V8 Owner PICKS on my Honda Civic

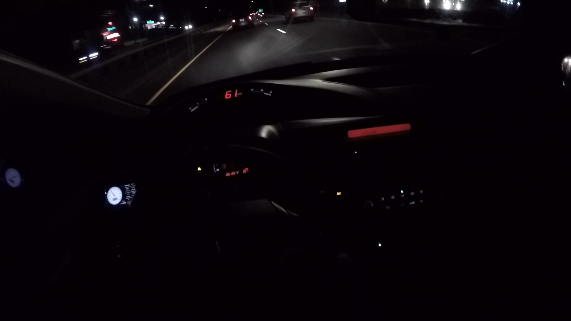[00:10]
here in this big muscle car it's just driving like a douche picking on a little Civic driver so every time I pass him here he is right here it is a I don't know what it is I think it's a Trans Am or something yeah Pontiac every time I pass him he like flies by me watch watch he'll fly by me like a douche
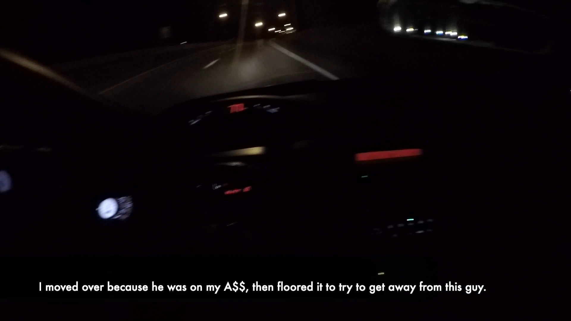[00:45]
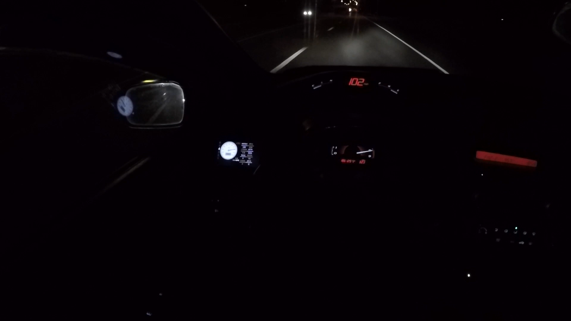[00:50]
dude look at this guy like seriously right now look at him look at him look at him just flying it's gonna get over let me catch up